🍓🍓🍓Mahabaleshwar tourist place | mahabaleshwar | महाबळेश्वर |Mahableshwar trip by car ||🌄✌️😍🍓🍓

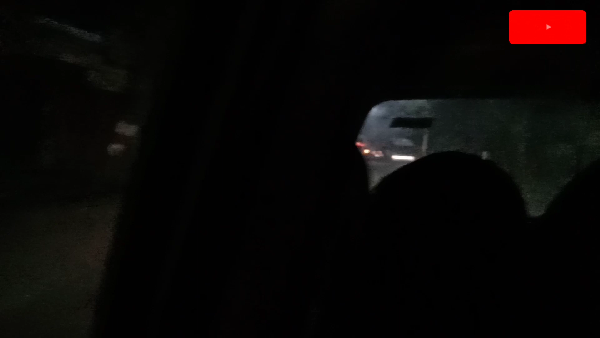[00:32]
म्हणजे जवळपास पावणे सहाला आम्ही निघालो घरून. तर तुम्ही बघू शकता रस्त्यावर सकाळची सुद्धा किती गर्दी होती.
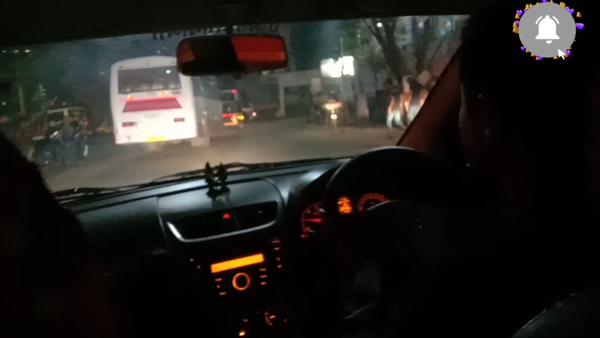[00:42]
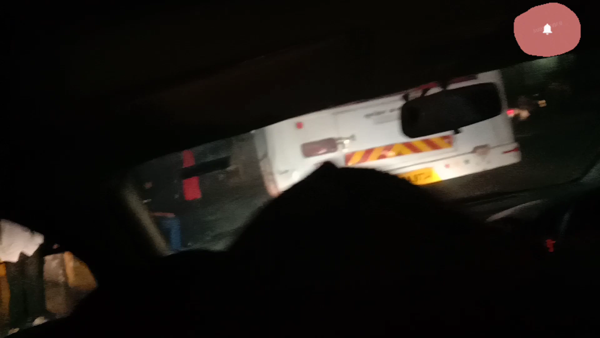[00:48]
कंपनीत जाणारे मुलं मुली त्यांची खूप गर्दी होती,